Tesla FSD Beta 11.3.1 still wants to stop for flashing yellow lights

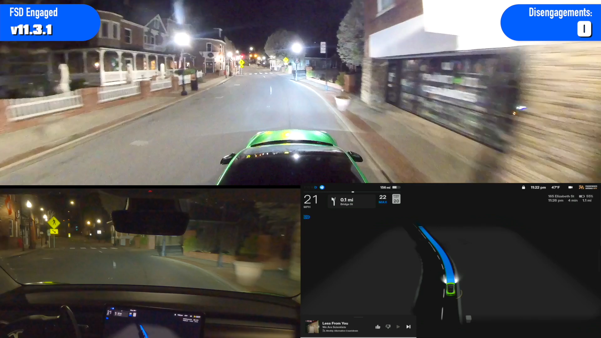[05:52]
And this one's got two sets of lights because the left turn has a separate light. Yeah so it just it wants to stop and see it's flashing red on screen now. So I shouldn't stop it's clear. Totally clear.
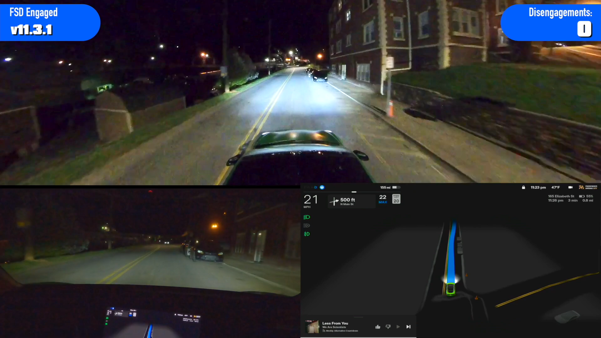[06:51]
That's exactly what it's supposed to do. Just keep going. It slowed for a second and then started going again.